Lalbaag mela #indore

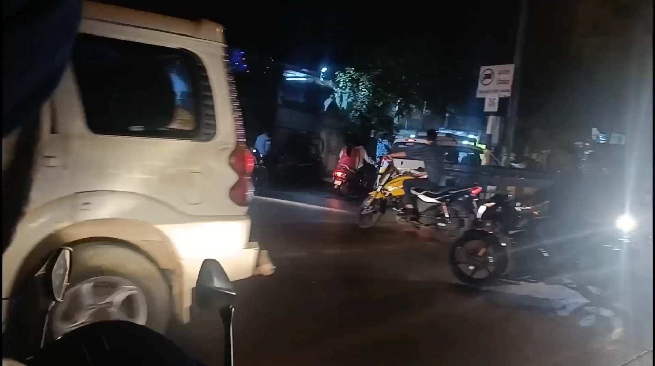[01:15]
तो हमारा शुभम आप देख रहे हो कलेक्ट्रेट के पास बहुत ज़्यादा ट्रैफिक है और ये घुसे हमने भैया बच गए बच गए।
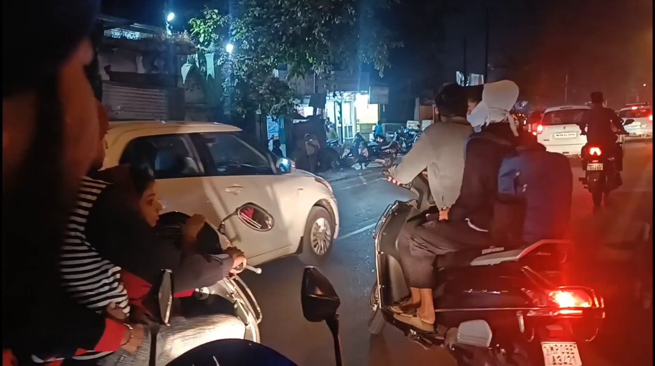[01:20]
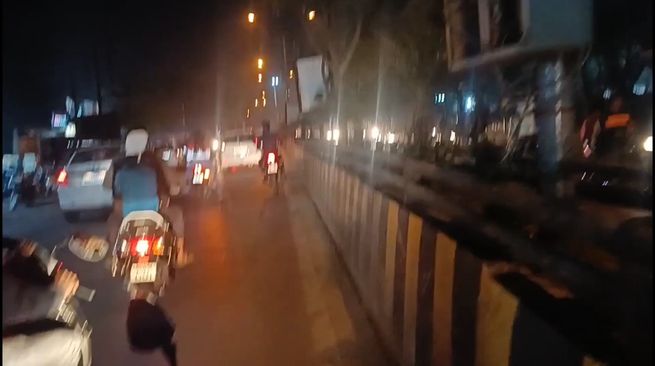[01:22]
तो अभी हम लोग जा रहे हैं लालबाग में उधर साइड पार्किंग लगाने के लिए क्योंकि इधर जगह नहीं है।
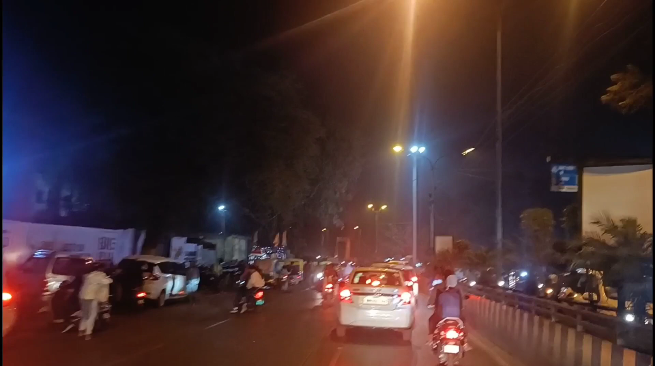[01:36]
तो भाई गाड़ी वाड़ी पार्क लाओ सुनो यहाँ छोड़ दे भाई। अरे यार फ्री का क्यों देखते तो लोग अभी लालबाग पैलेस आ चुके हैं और अब मेले में चलते हैं।